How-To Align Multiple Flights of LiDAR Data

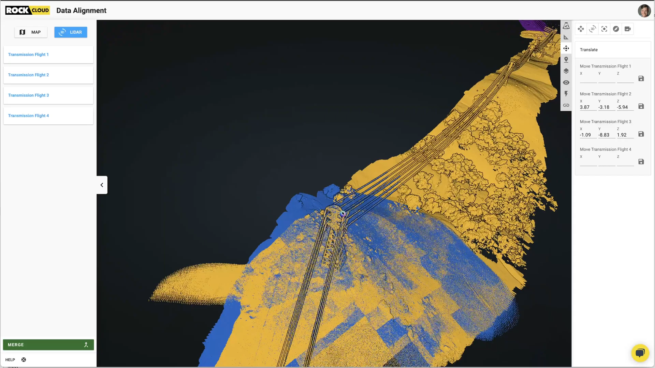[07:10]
That looks good. Let's click save and move on to the last one. Purple one over here.
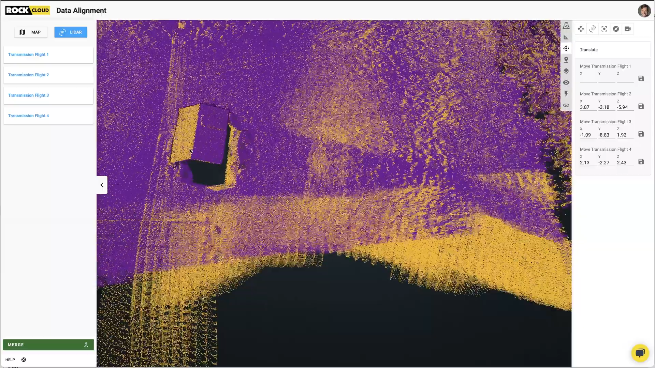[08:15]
right here we're looking at a little bit of shift on that rooftop too let's go ahead and fix that up a little bit